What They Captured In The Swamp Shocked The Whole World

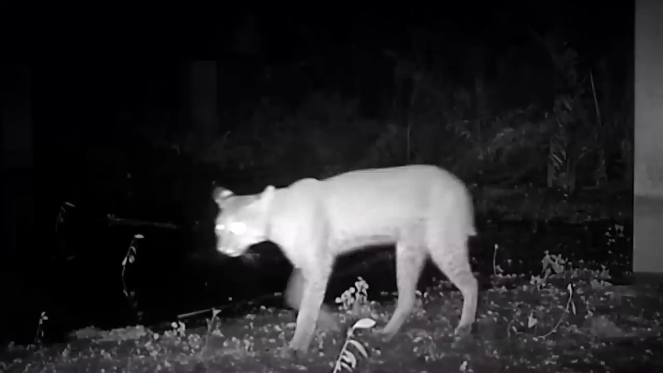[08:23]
panthers, alligators, bobcats, and even deer, tend to wander across beneath the highway crossings while people just commute above them in their vehicles.